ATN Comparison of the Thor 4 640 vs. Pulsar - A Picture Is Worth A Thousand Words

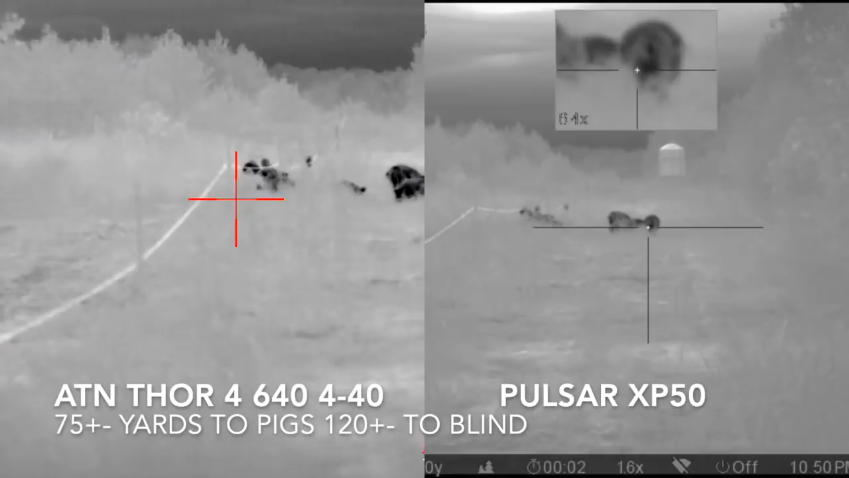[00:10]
After this side-by-side comparison you'll see the raw video in a non-cropped image.
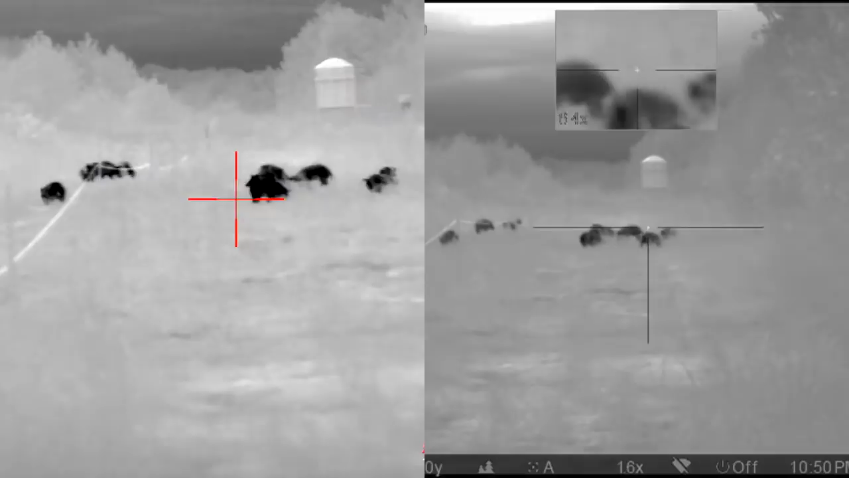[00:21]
One thing to note is that the image in the sight is much cleaner than the image in the video.
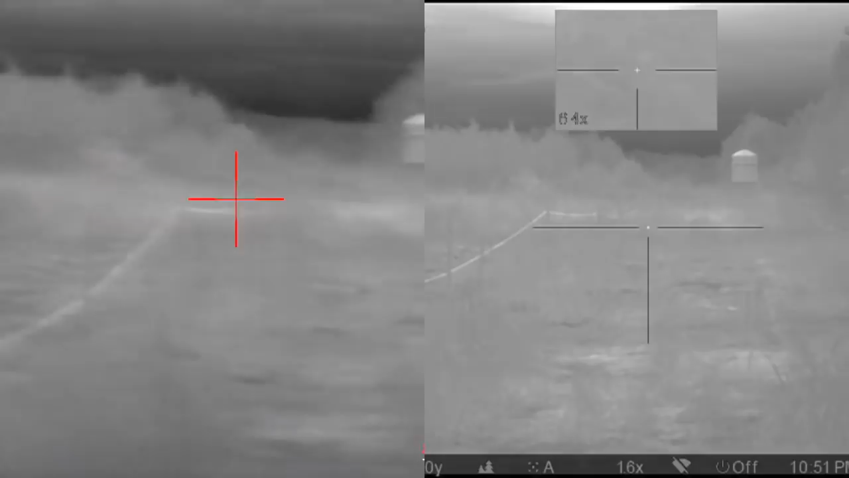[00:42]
I don't know if I hit anything. Yeah, I got one.
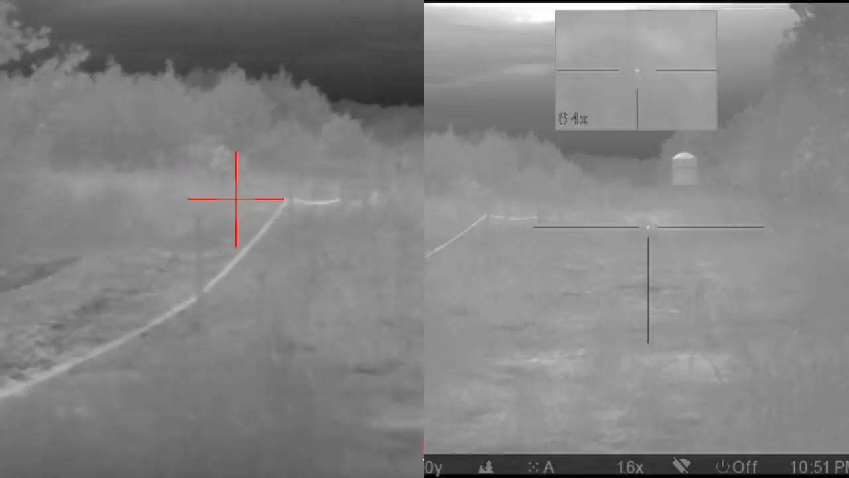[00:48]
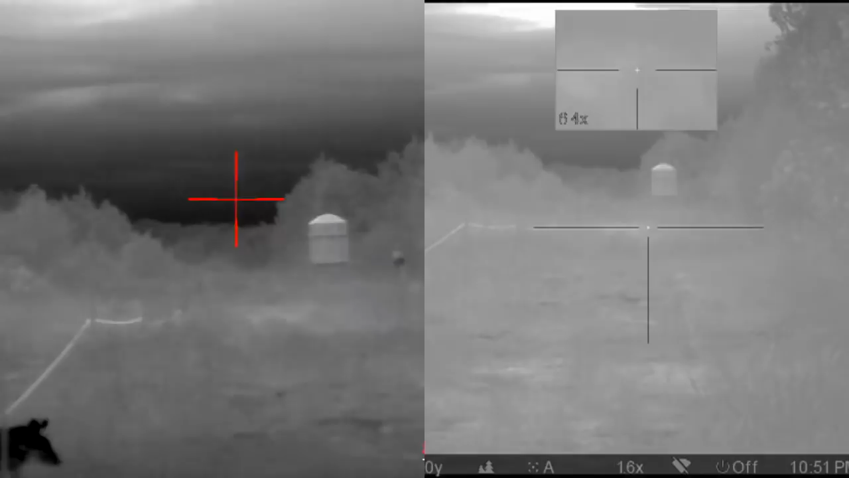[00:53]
There's another one. What?
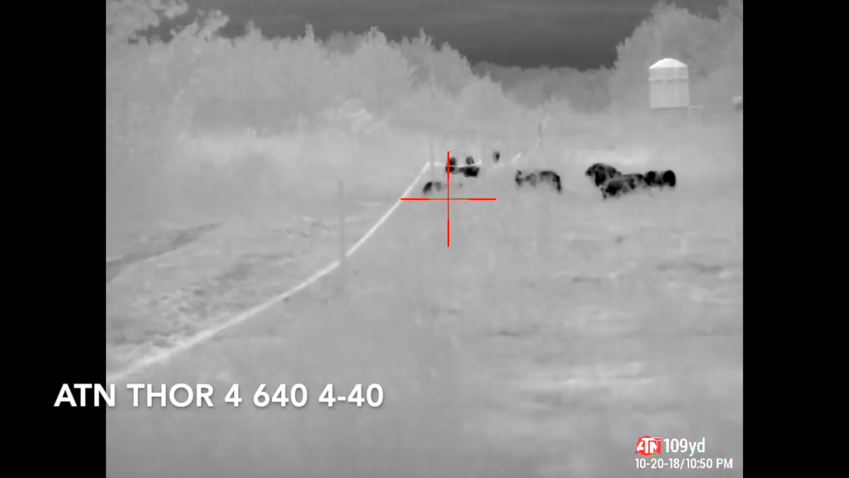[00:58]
I gotta wait for one to get on the left side of the fence.
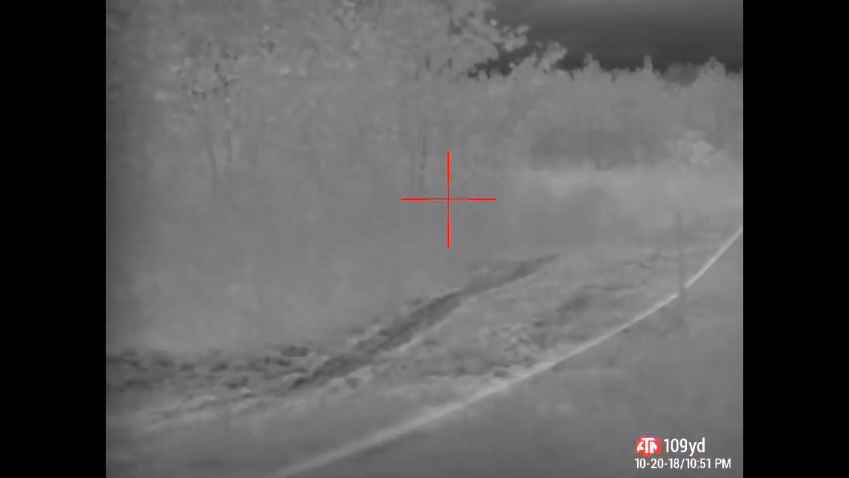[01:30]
I don't know if I hit anything. Yeah, I got one.
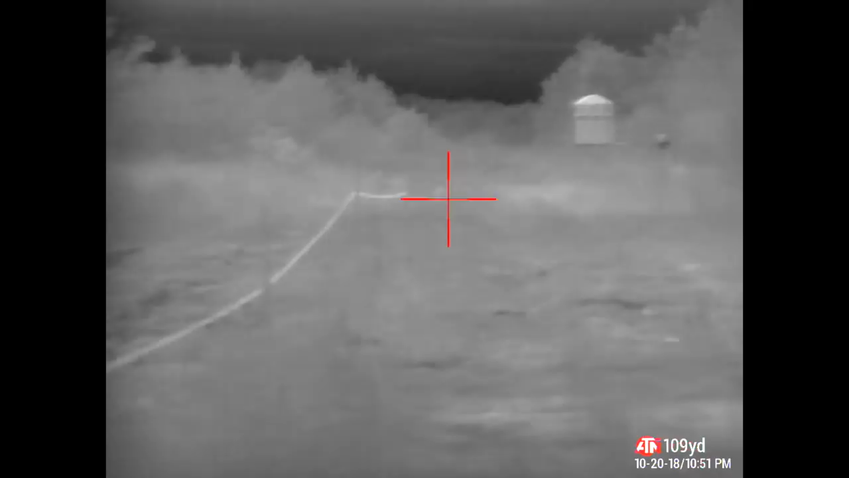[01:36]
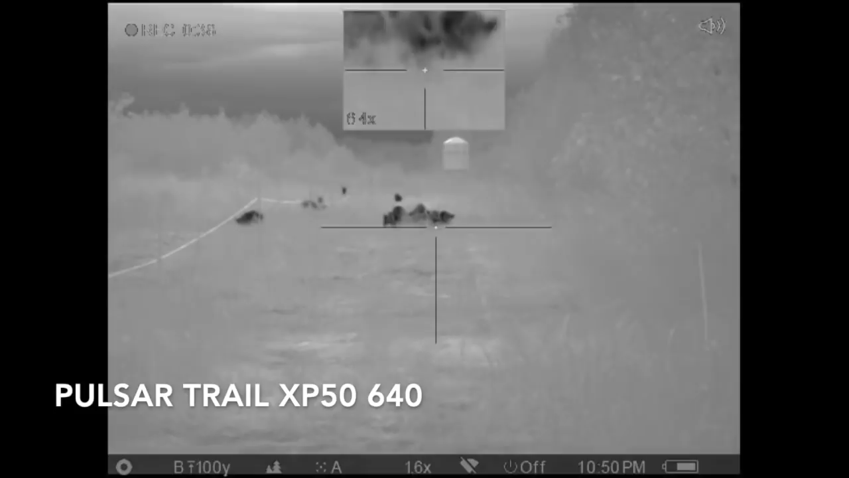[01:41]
So this is the Pulsar Trail XP50. I had to turn the sound down for some reason.
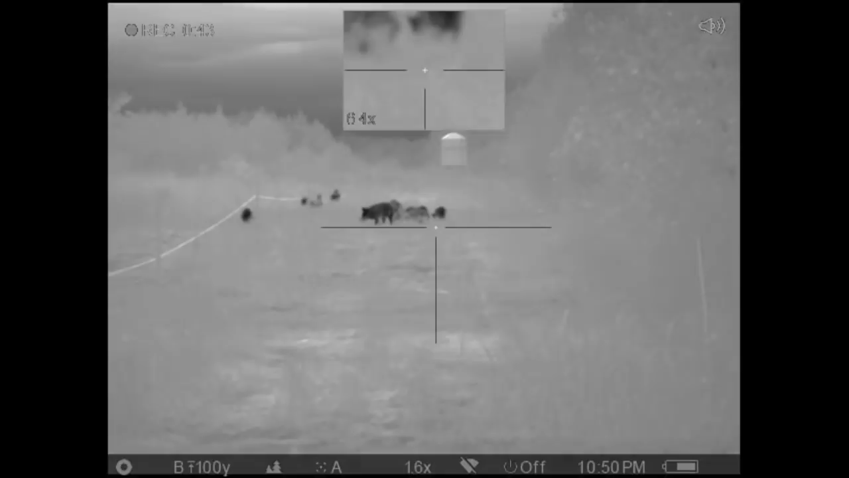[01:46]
It recorded an echo with everything, so it was a little annoying to listen to. You can tell my shooting was not too great this night.
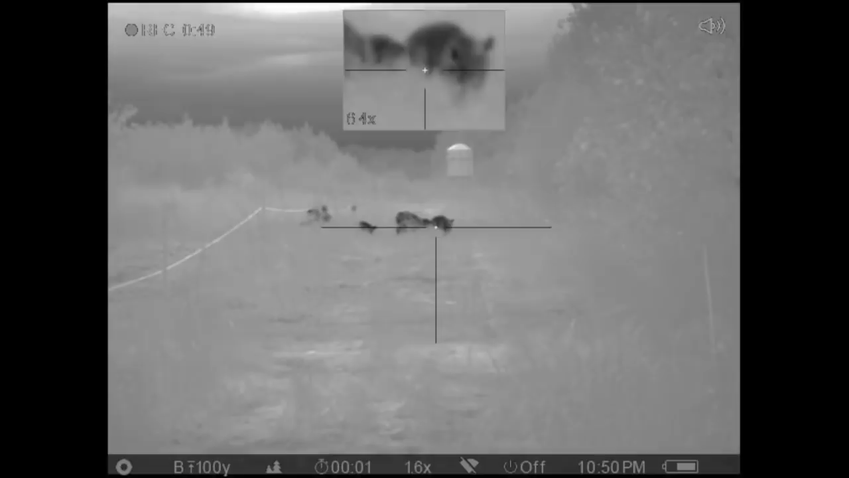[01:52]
We ended up actually recovering three of the hogs the next morning when
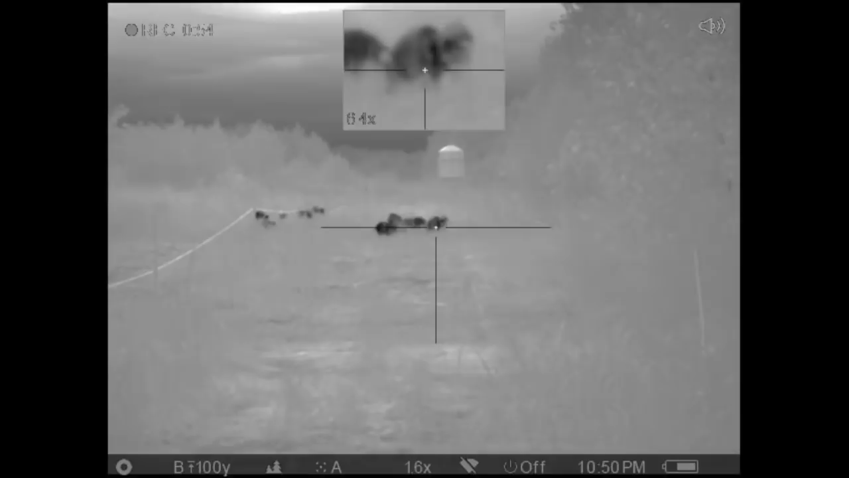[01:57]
we went out to see where they had gone off into the woods. You saw that pause a second ago.
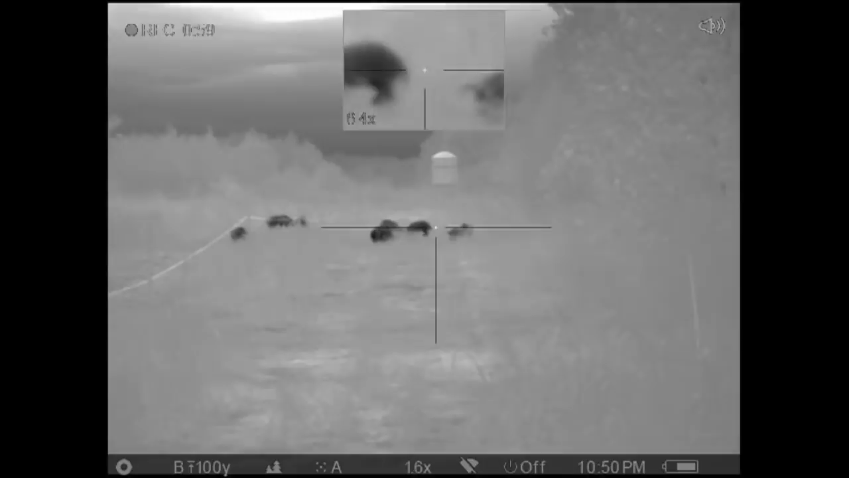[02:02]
That was the Auto Nuke feature. Both the Pulsar and the ATN offer Auto Nuke, which just helps clear up the image quality.
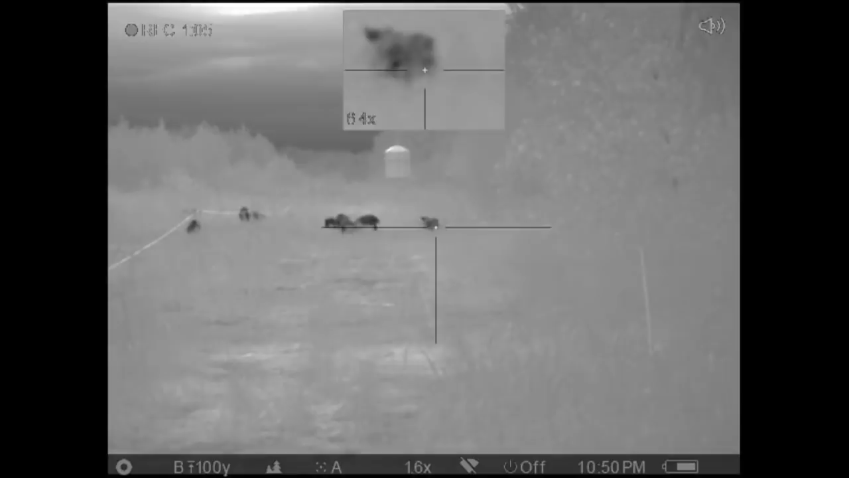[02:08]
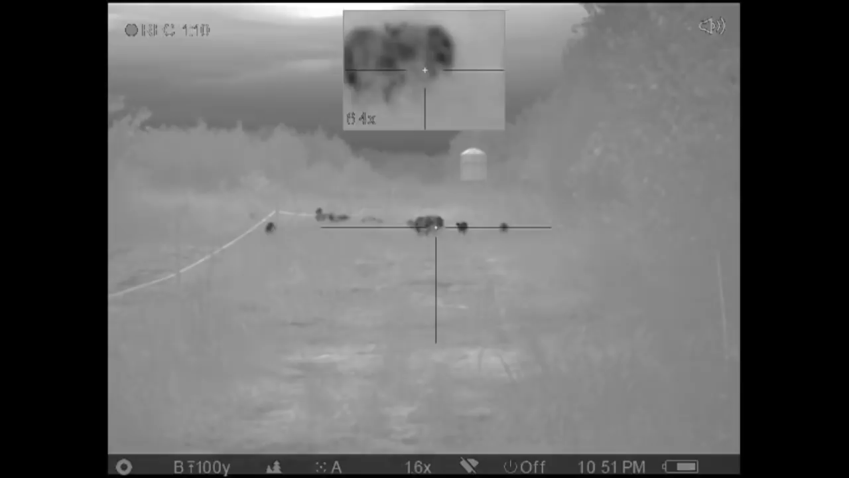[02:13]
Again, I do want to remind you that both of these videos, the image looking through the site is much cleaner than the actual recorded video.